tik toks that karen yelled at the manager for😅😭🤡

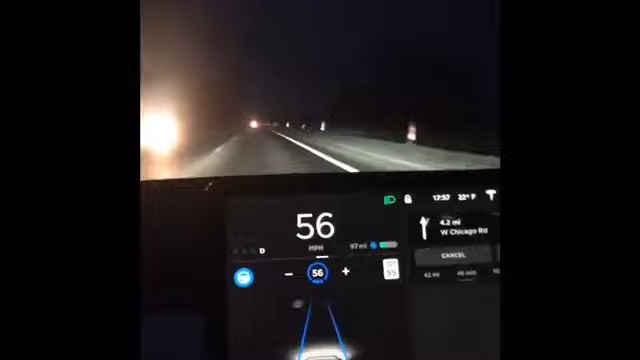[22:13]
So it tells us new update. It now shows you traffic cones.